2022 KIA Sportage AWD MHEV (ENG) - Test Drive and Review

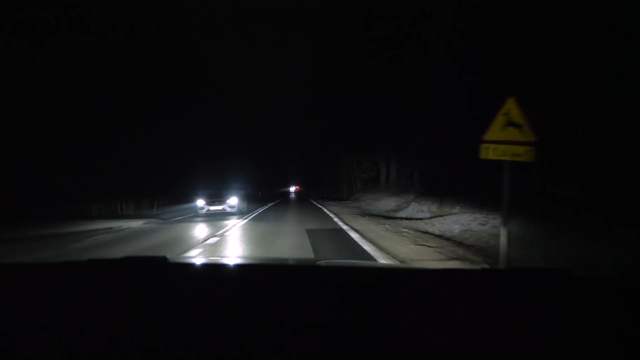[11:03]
hard to show on camera but i'm driving with high beams on all the time and i didn't get any angry flashing from cars coming from the opposite direction it's a great feature worth upgrading to the top two trim levels prices of the kia sportage started 27 790 euro for the edition 7 1.6 front wheel drive manual